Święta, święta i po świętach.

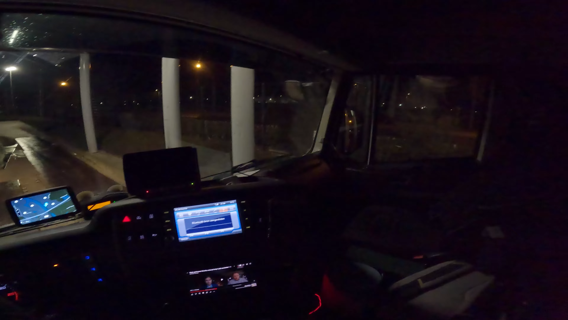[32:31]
Tam, byle nie przytupić. Tu jest taki wjazd dosyć wąski. Dobra, byłoby. Tu przejdzie, tu przejdzie. Co oni tu, Krzysiek, u ciebie zrobili, kurwa, na rewirach?
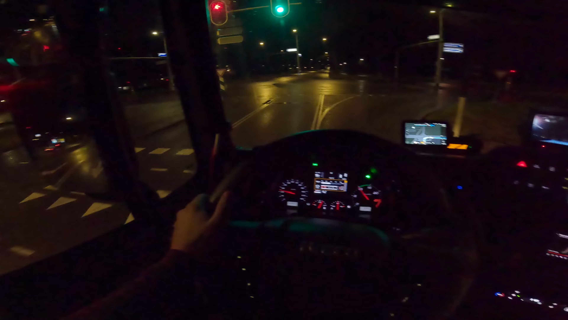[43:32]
63 km przed nami i tam się wtedy żegnamy, bo do Den Boscha już pojadę sam. I wjeżdżamy sobie do Apeldoorn, panie i panowie. Wjeżdżamy, już wjechaliśmy, bo znad był jakiś kilometr do tyłu. I teraz tak, to jedziemy sobie, mamy jeszcze 1200 metrów.